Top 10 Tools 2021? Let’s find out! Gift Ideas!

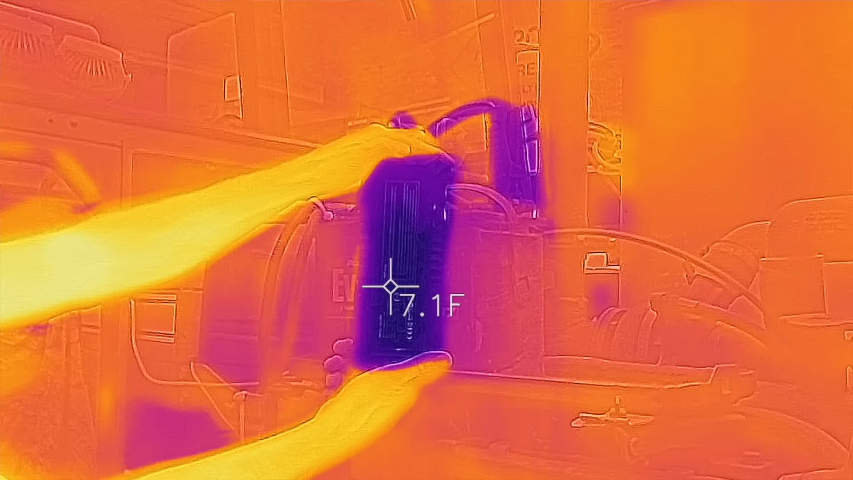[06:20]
The Jump Starters spent the night in the freezer just to make sure that they were all fully chilled.